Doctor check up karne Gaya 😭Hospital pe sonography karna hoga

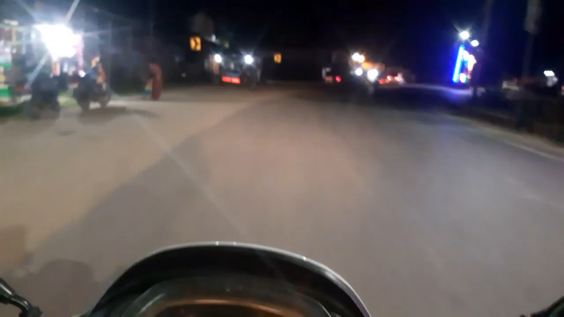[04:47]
दिन गर्मी में वाई एकदम टाउन में गुमते गुमते पुरा पशिना पशिना हो गया है
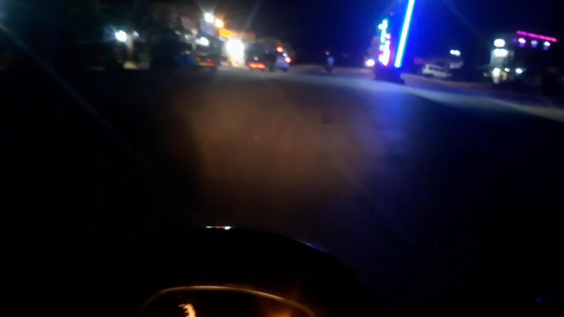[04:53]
तो फिल्हाल इसकुटी जो है ना दिदी के घर में छोर के आया था तो अभी इसकुटी बगेर लेके जा रहा हूँ तो फिहला बहुत ज़धा अंदेरा हैे खुछ लिखाई नहीं दे रहा है वाई
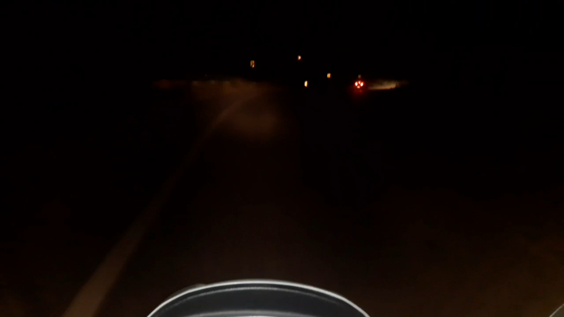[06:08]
रास्ता तो बाई केमेरा में कुछ दिखाई नहीं दे रहा है तो पहले बार रात में मैं वीडियो शुट कर रहा हूं बाई पूरा अंदेरा में कुछ देखने में कुछ मज़ा नहीं आएगा तो आप लोग ज़रू से फुरा से मेनेज कर लेना